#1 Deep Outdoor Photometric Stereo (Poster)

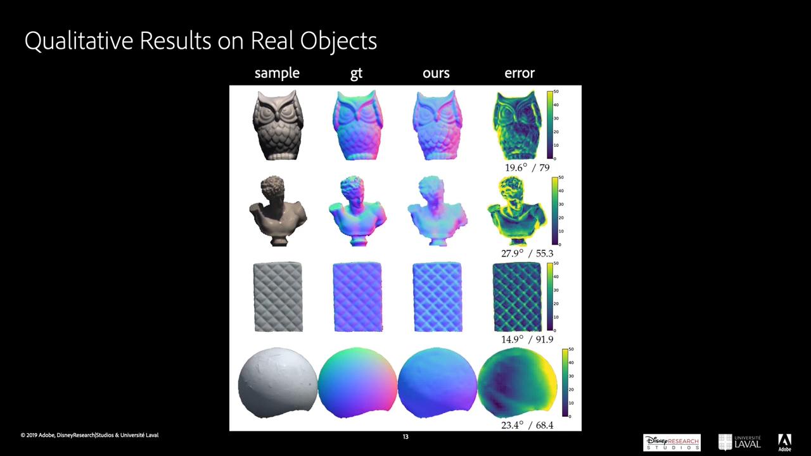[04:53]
while the up-down component of the surface normal is mostly left to priors. Thanks for your attention.